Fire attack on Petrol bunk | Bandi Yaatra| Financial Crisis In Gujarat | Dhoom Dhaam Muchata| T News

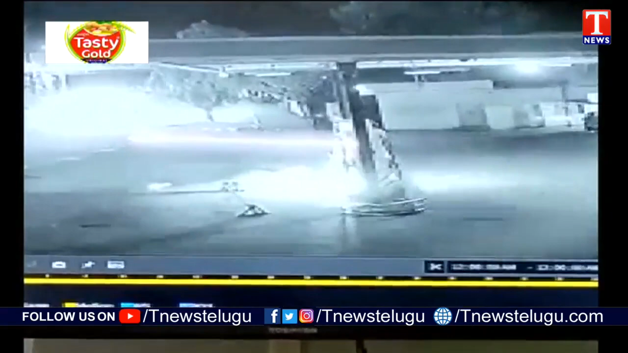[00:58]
इद्धर पोरकाल बन्निमीदोच्चि, बंक मीदे पिट्रोल बाम लेशिपो यूरू, किस्मत बागुंटी जर्रंथ,
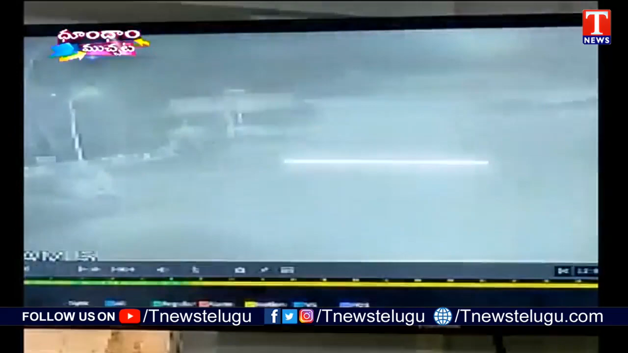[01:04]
दूरं बडि, बंको दल्गावाल लेगानी, लेकुन्टे, खाली बूरू देई, ब्लास्टे येदे, मोत्तों, आडिकी जर्रंथ, दल्गावाड़ � बाइने मंटललेशि, इगनकार्य हैंजेशिनो लेख बिंगिल देशिने इमोनगाल्यू, असल बिंगिल दीपिच्च्चुटू गादू, मक्यल, मक्यल,